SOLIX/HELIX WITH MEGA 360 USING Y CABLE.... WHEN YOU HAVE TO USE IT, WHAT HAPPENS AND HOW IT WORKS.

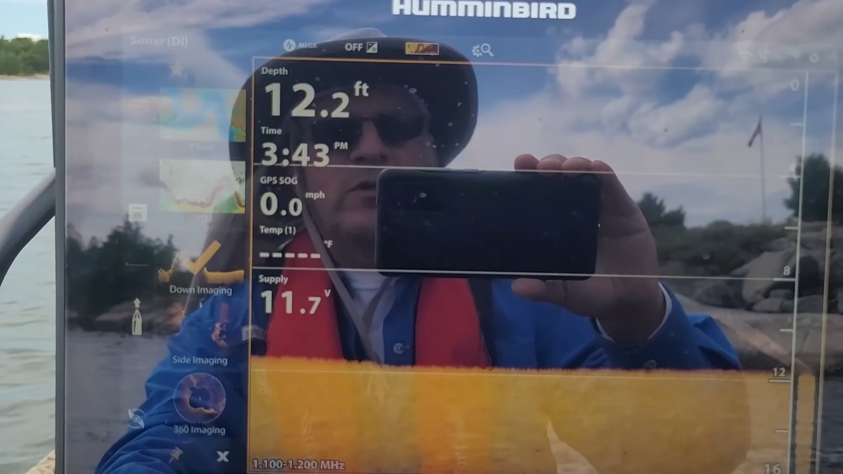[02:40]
On screen: depth 12.2 ft, speed 0.0 mph
and same with your 2d uh 2d imaging it
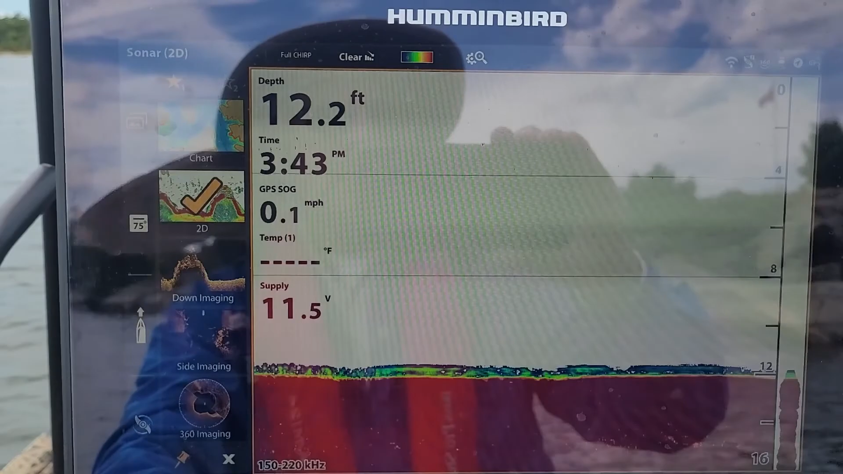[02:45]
On screen: depth 12.2 ft, speed 0.1 mph
is using the rear transducer as well so it's only the side and 360 imaging
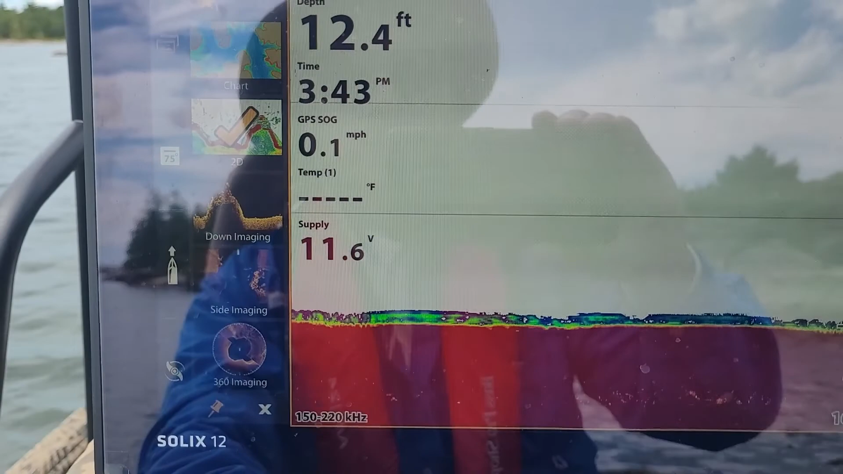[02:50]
On screen: depth 12.4 ft, speed 0.1 mph
that uh uses the the mega 360 transducer so that's how they
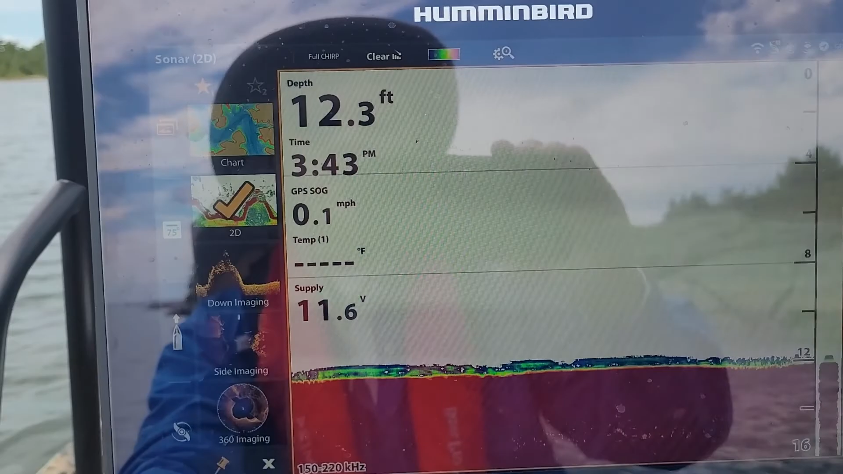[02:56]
On screen: depth 12.3 ft, speed 0.1 mph
work it so when they say you you can't use the rear transducer side imaging that is correct
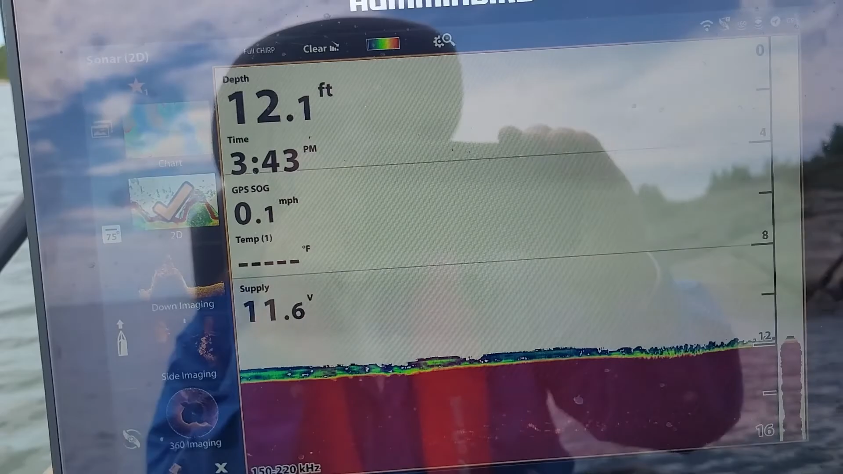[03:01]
On screen: depth 12.1 ft, speed 0.1 mph
all it's using then is the front uh the front mega 360
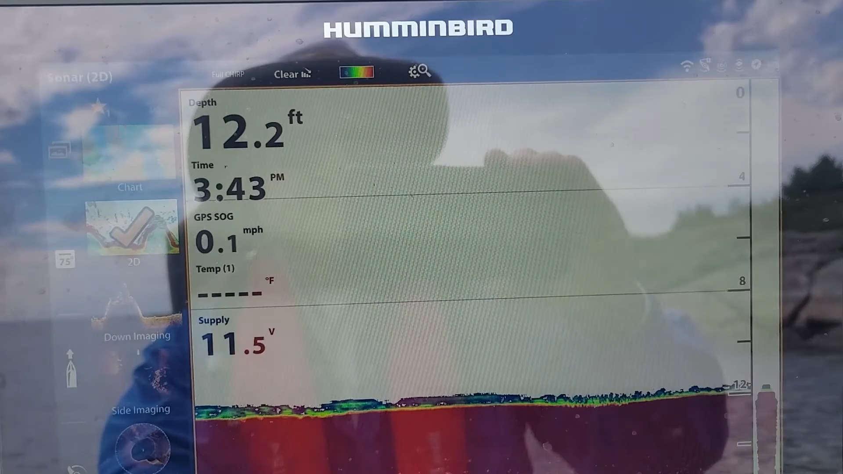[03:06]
On screen: depth 12.2 ft
uh transducer so and it you can switch seamless seamlessly so
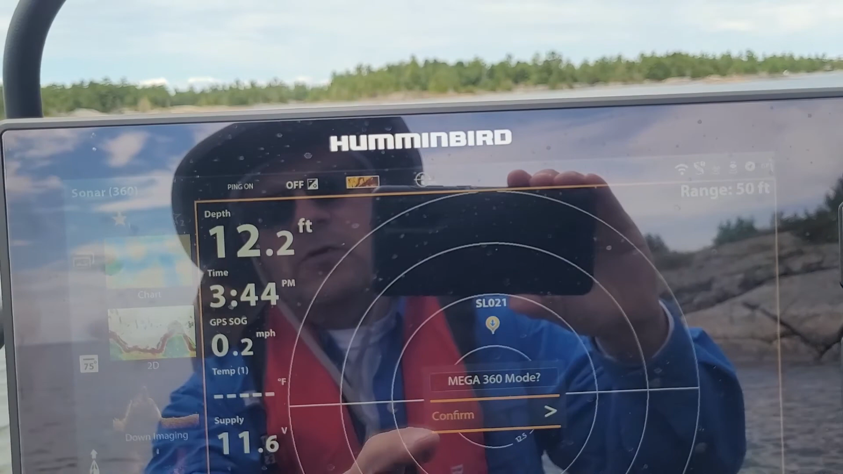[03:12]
On screen: depth 12.2 ft
all it asks you between you switch between the uh the side and the 3d is do you want to do it okay
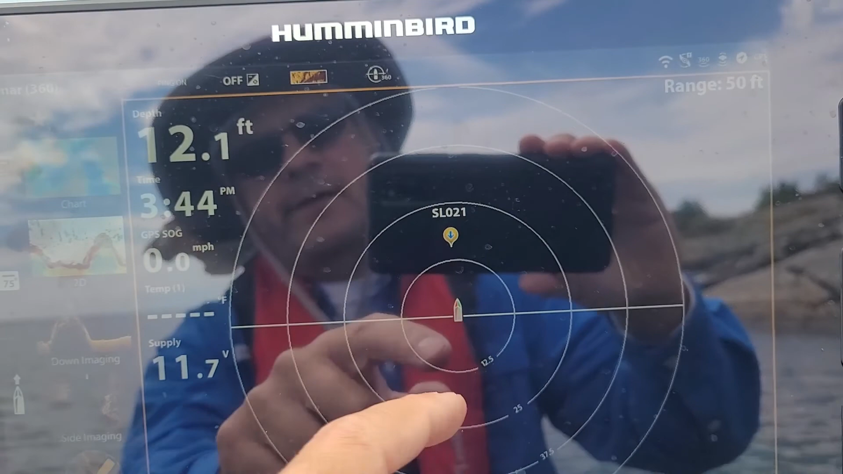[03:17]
On screen: depth 12.1 ft
well yes i do so and then it starts up and what an amazing system uh
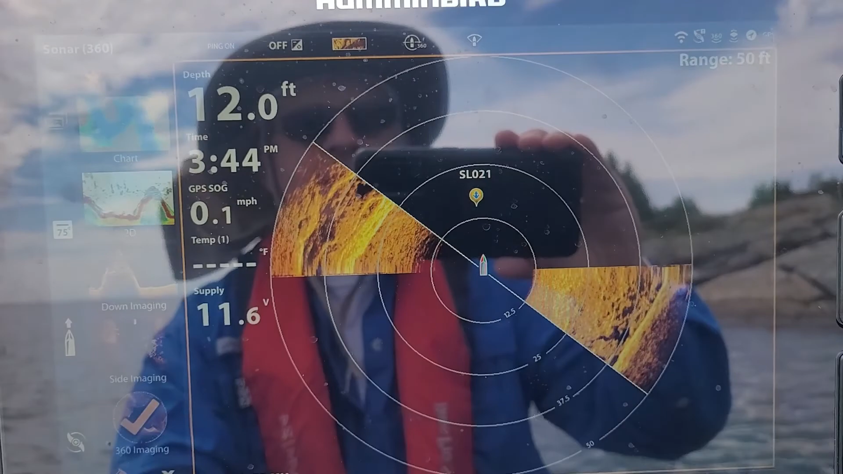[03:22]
On screen: depth 12.0 ft, speed 0.1 mph
the uh mega 360 is i mean for for a little channel like
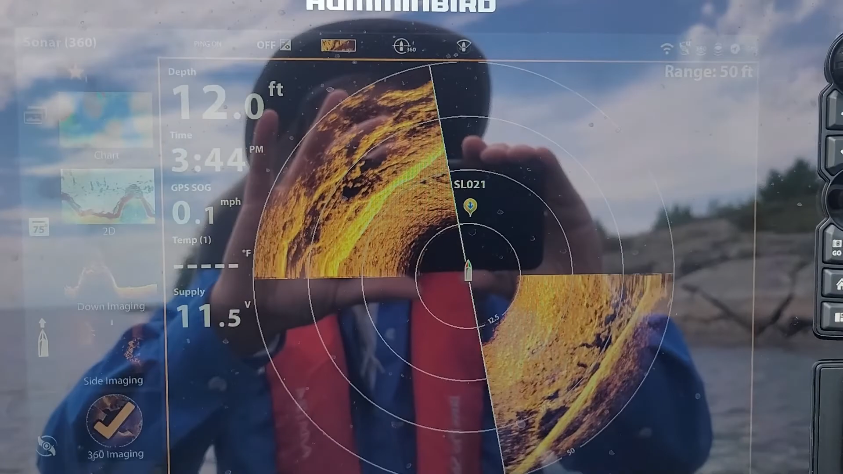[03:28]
On screen: depth 12.0 ft
this case in point once this does a rotation here i don't know if we could see a fish on it let's just see if
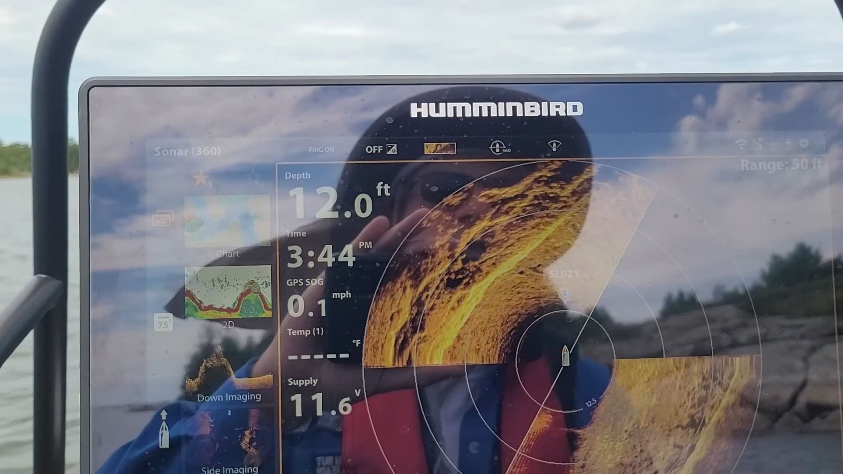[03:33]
On screen: depth 12.0 ft, speed 0.1 mph
there's a fish on here let it do a sweep here um
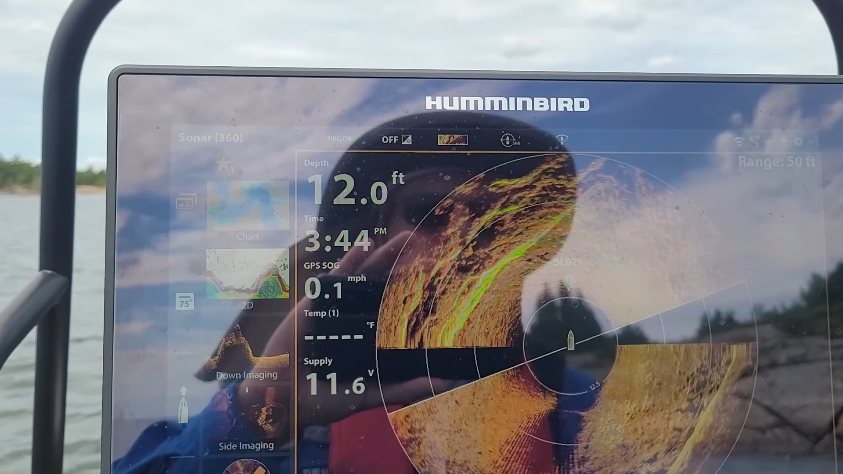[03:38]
On screen: depth 12.0 ft
no i don't don't see any but let's say there
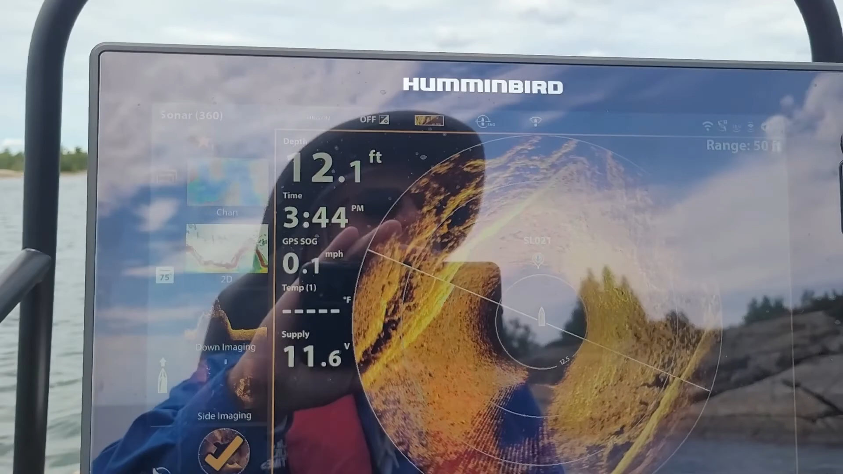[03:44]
On screen: depth 12.1 ft, speed 0.1 mph
was and we were sitting here jigging all you have to do is you push the cursor you
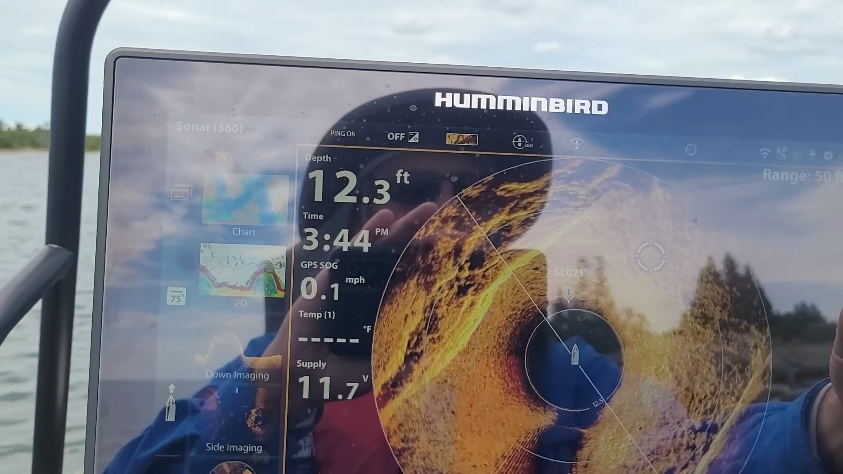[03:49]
On screen: depth 12.3 ft, speed 0.1 mph
go go to and then i want to uh spot lock on that position and now look at
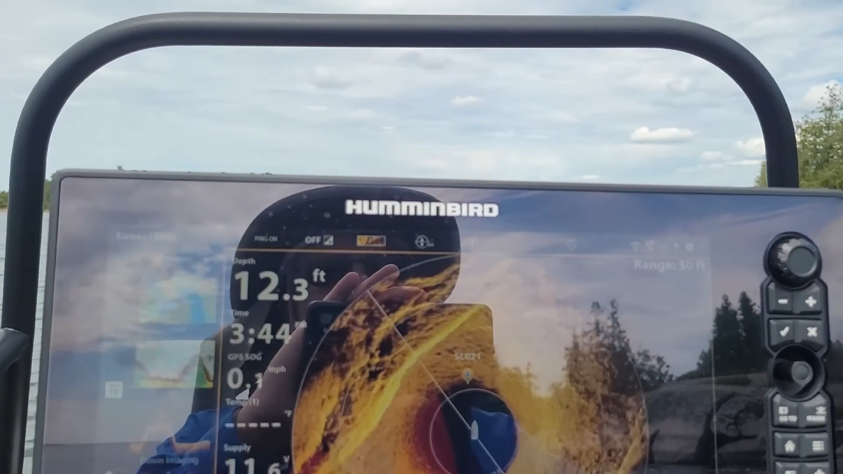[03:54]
On screen: depth 12.3 ft
the little engine the ultrax just takes you over to that position
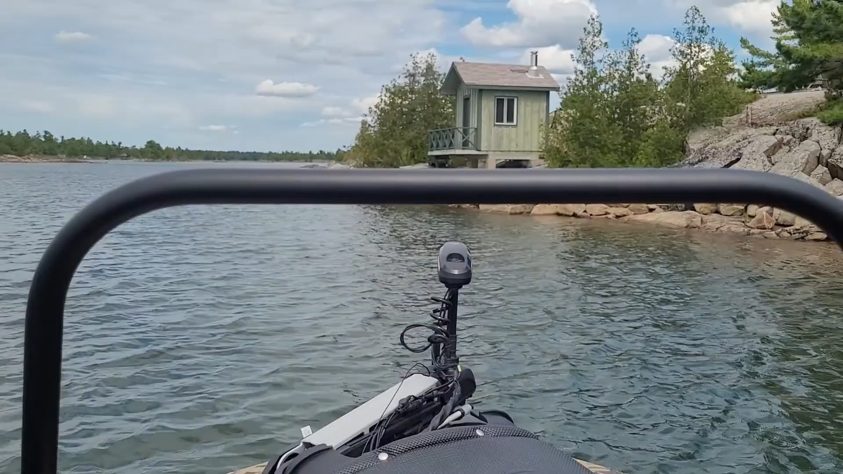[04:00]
because it knows uh knows where it is and uh we can go back now to the amazing what amazing technology and of course you could go to that position and circle it
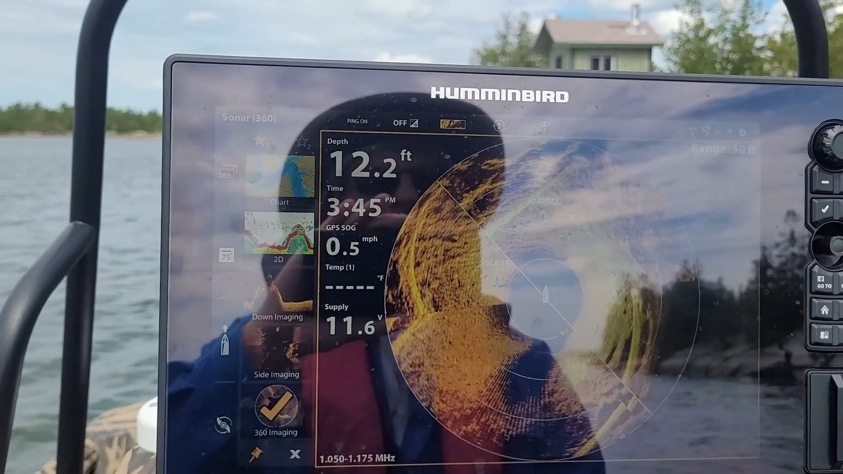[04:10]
On screen: depth 12.2 ft, speed 0.5 mph
or um just tell it to go to that position i mean it
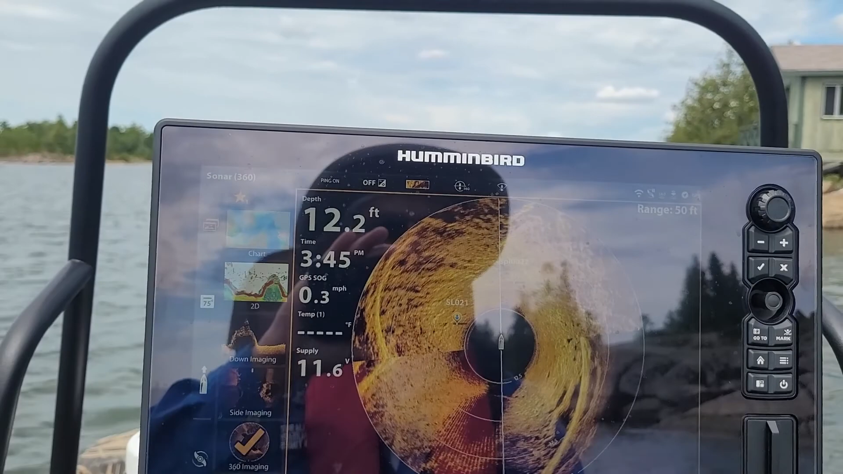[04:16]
On screen: depth 12.2 ft
it's just an amazing technology you know and the detail you get uh it's
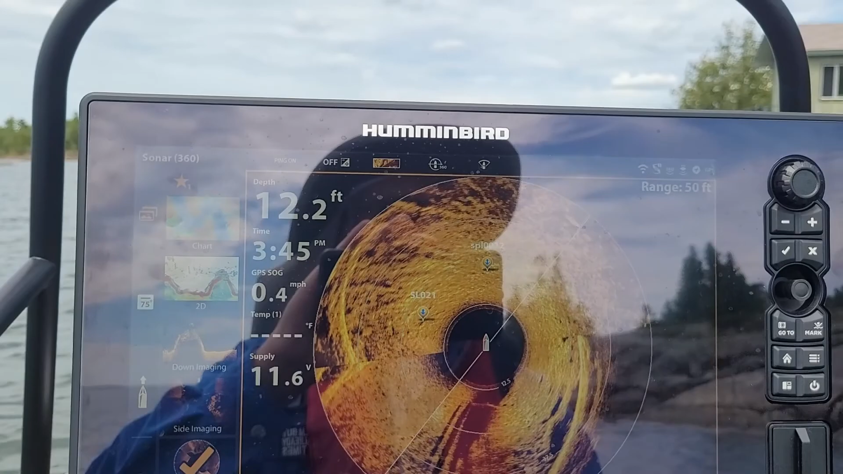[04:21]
On screen: depth 12.2 ft, speed 0.4 mph
just simply incredible like you could see all the all the scarring in the rocks